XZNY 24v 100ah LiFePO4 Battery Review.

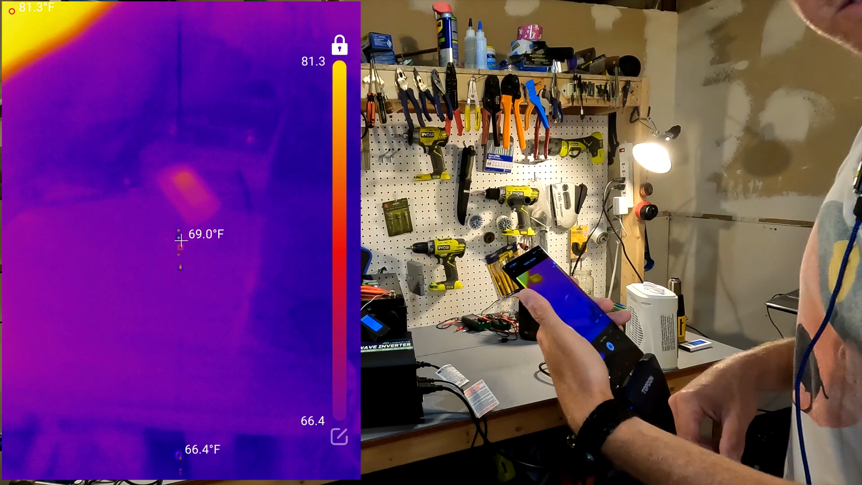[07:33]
On screen: spot 69.0°F, max 81.3°F
Okay let's turn on the inverter. All right we're going to turn on our first
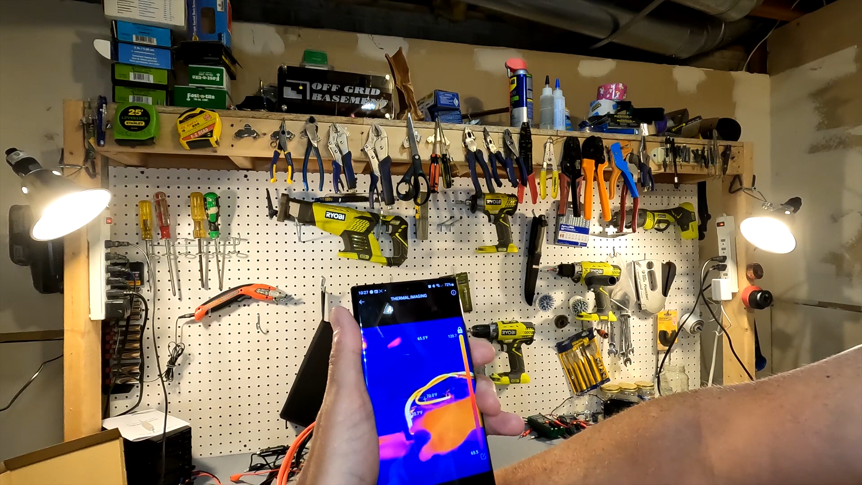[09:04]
Now it shows that right at the at the terminal down there it's 120 degrees so let me go ahead and just take a picture of this.